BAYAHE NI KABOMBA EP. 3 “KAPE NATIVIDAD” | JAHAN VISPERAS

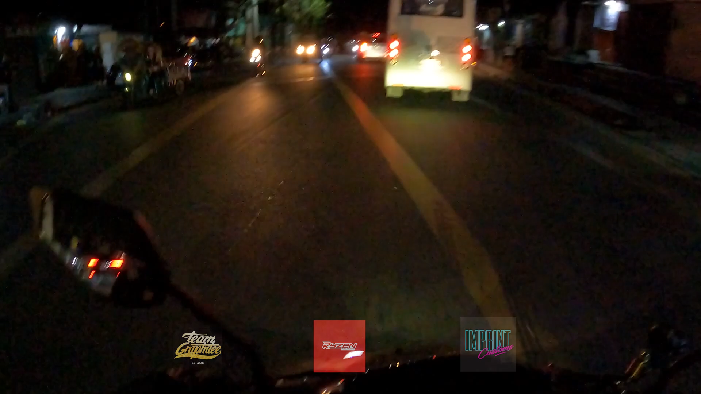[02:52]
kung ano lang yung matripan ko binavlog ko para lang alam nyo kung ano yung minsang trip ko, kung ano yung mga bet kong gawin, diba? So ito ngayon, sasama kayo sa ayaw at sa gusto nyo. Tulad nyan, ang daming basuran, hindi makatabi ng maayos yung jeep, diba? Dapat kakanan talaga yung jeep bag. Ayan, katulad ng ganyan.